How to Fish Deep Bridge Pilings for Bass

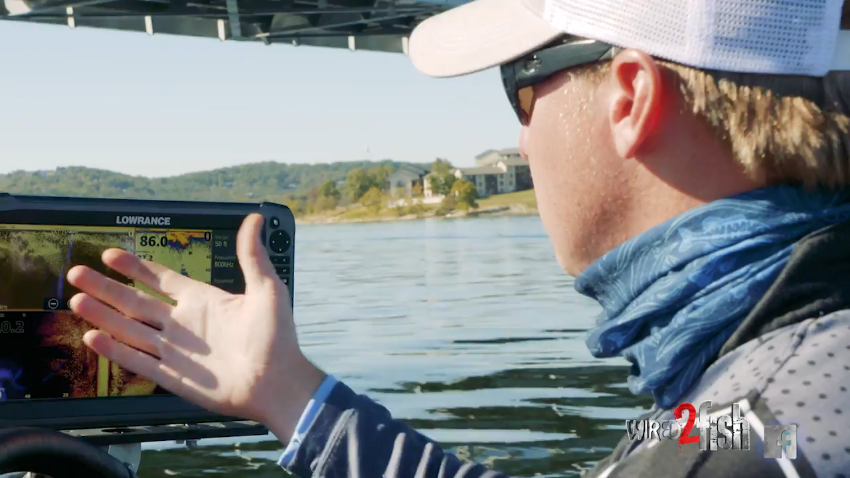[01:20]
That'll clue me in to where, how I want to fish this pylon.
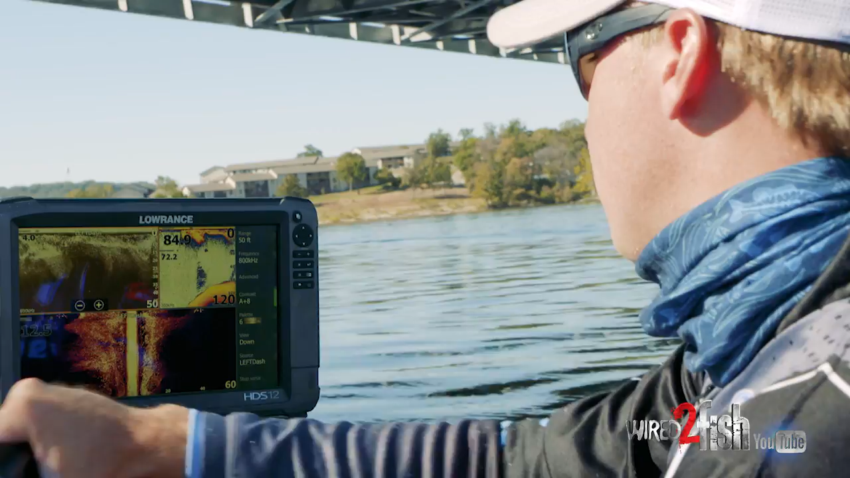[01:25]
See right here, we got some, a few fish underneath those shad.
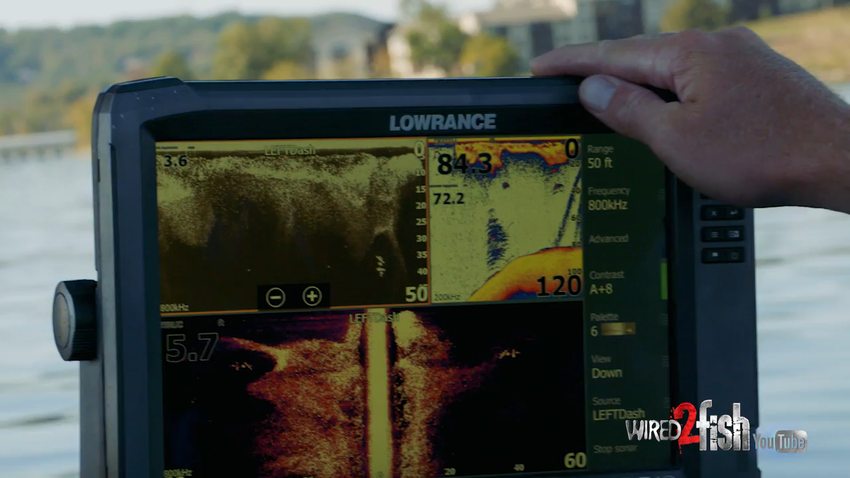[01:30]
I'm just going to idle right beside it. All right.
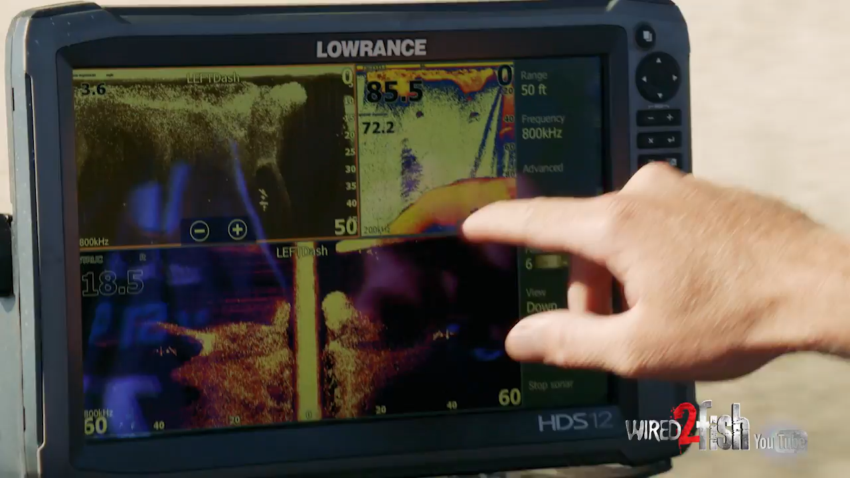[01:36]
Let's see if there's any on the backside right here.
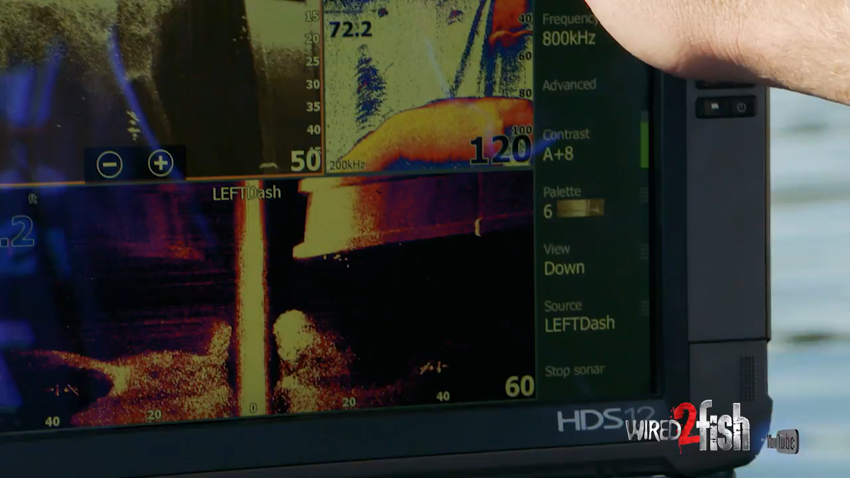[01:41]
All right. There's a couple on the back, you know, as I idle across that pylon right there, I'm going to pause my screen.
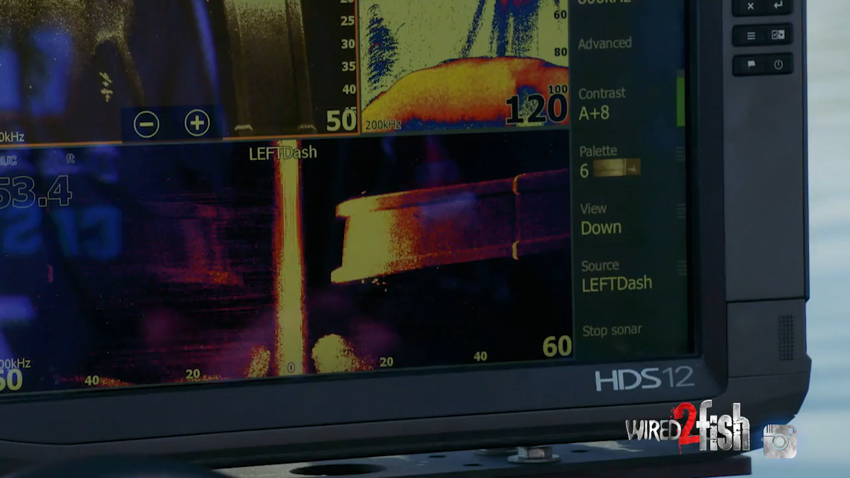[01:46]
You know, I can go, I can change this and go to my structure.
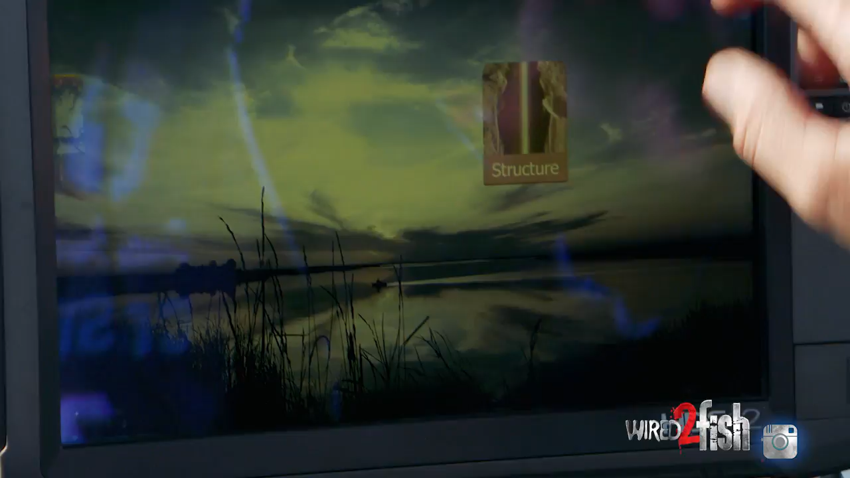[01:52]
All right. That is a perfect image right there.
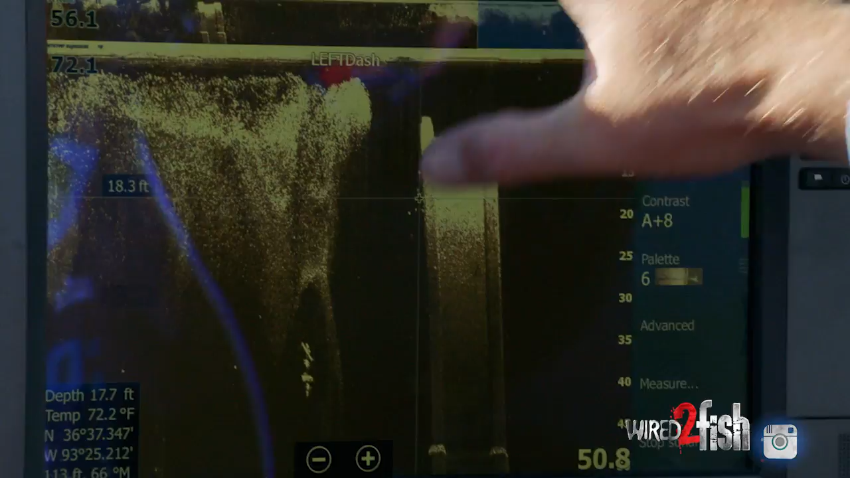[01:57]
On screen: depth 17.7 ft, water 72.2°F
I can zoom in on the front side of that pylon.
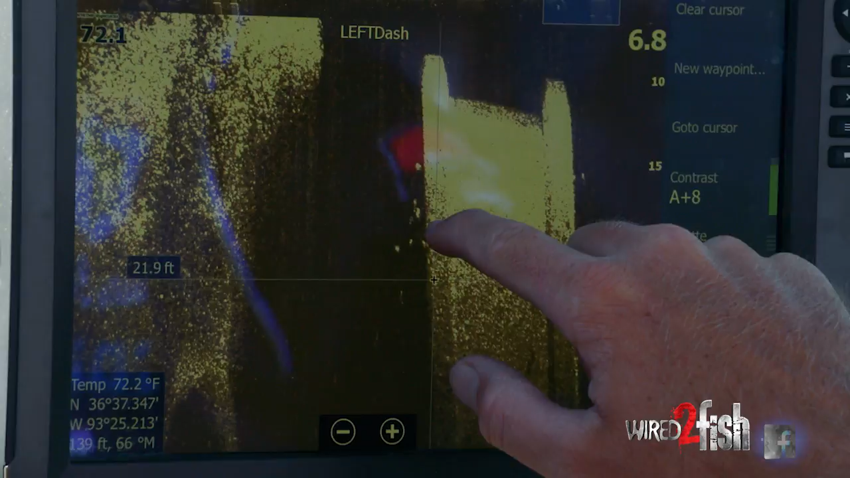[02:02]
On screen: water 72.2°F
I've got one, two, three, four, five, six fish on the backside. I got one fish.
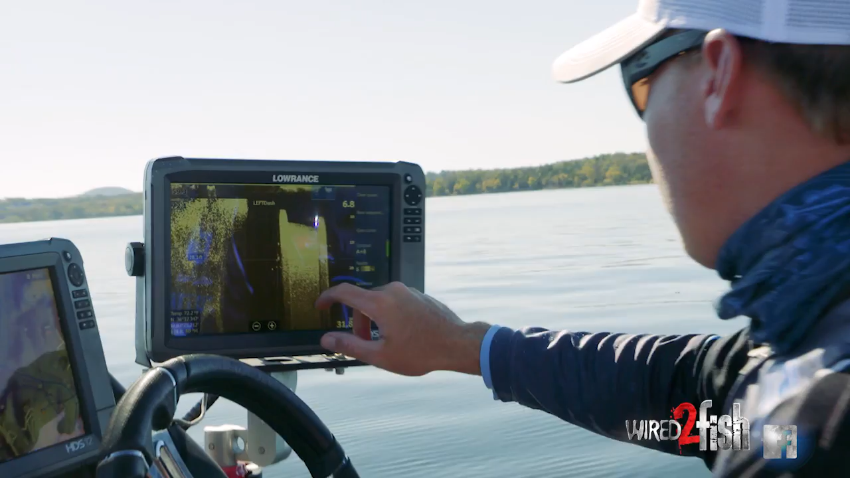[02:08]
So what I'm going to do, I'm going to mark them, them around 18 foot.